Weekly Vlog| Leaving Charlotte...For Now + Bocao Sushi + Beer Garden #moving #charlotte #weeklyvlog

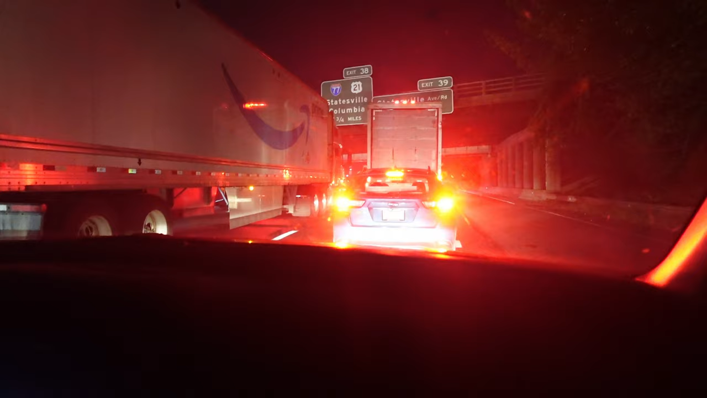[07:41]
yes 10 25 at night we're at a standstill because traffic is so bad good morning guys so it is the next day you saw what i did yesterday and